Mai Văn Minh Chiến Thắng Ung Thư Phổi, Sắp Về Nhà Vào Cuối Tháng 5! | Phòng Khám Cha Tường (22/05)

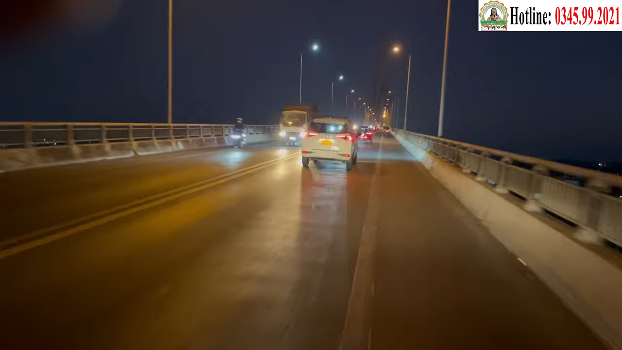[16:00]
xe khách rẻ giàu quốc lộ 60 đi đến cầu Địch Miểu Địa phận Giáp Ranh của tỉnh Tiền Giang và Bến Tre